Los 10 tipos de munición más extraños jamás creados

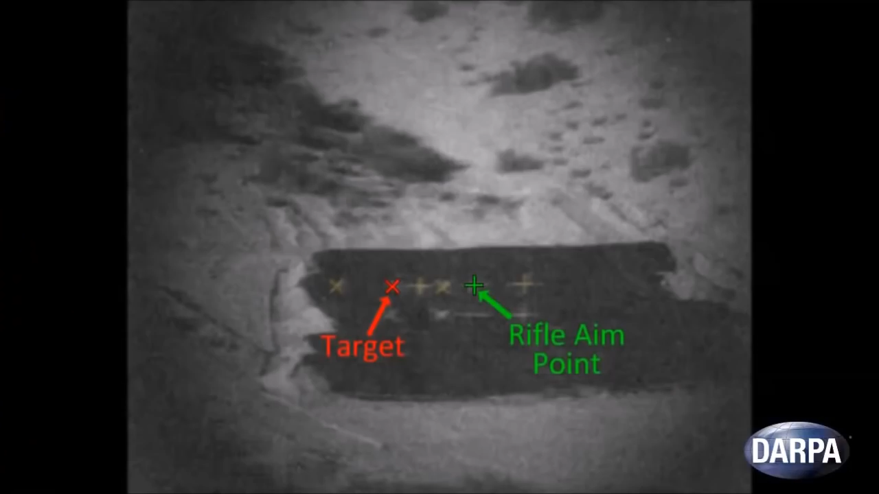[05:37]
En los laboratorios nacionales de Sandia, los ingenieros han desarrollado una bala inteligente que se espera alcance objetivos a un alcance de 2.000 metros, con los niveles de precisión de Duke Togo.
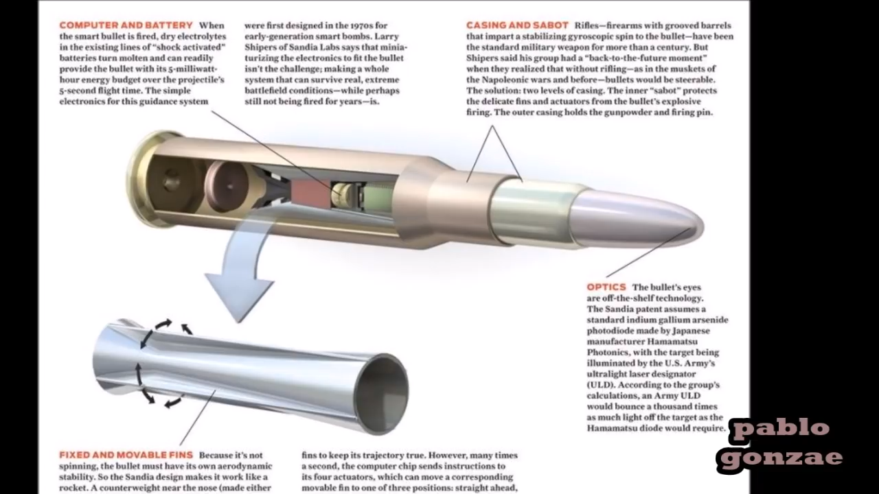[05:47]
La bala está equipada con un sensor óptico que controla un conjunto
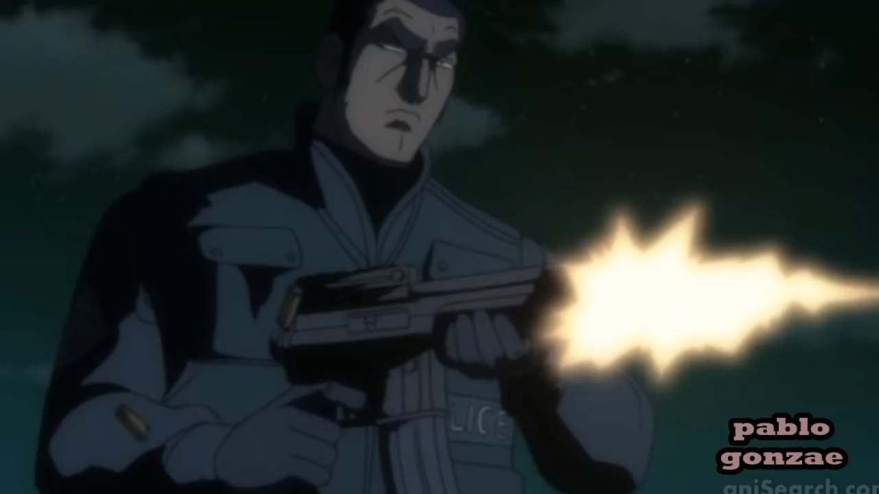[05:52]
de aletas en miniaturas cerca del extremo de la bala. Una vez que el objetivo es pintado por un láser y la bala sale del cañón,
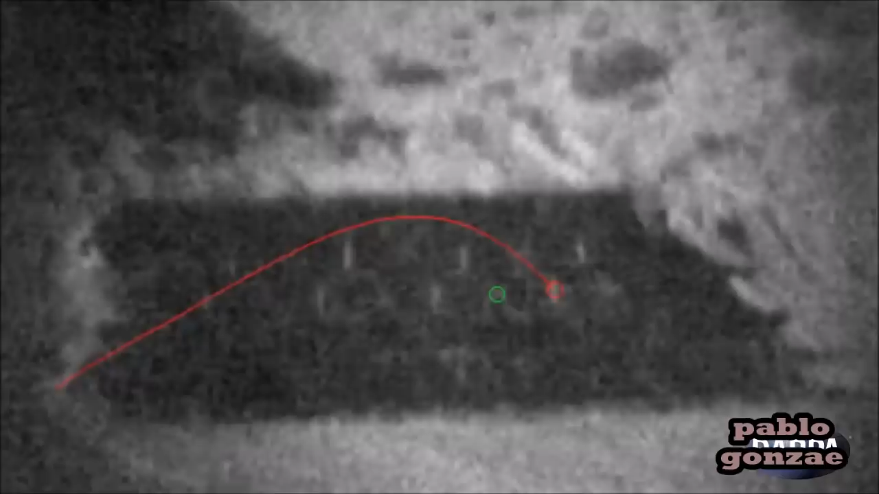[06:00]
el sensor rastrea el punto láser enviando señales a